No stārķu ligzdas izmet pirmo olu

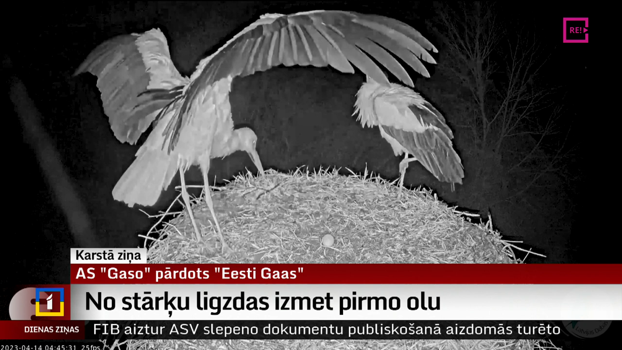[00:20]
Olu izmetas pašreizējais liksdas saimnieks, kurš tiek dēvēts par voltu. Iespējams tādēļ, ka šo olu mātīta fāze izdējusi no cita tēviņa. Atgādināšu, ka liksdā aprīļa sākumā novērota mātīta un tēviņš, kuru starpā notikušas vairākas pārošanās epizodes.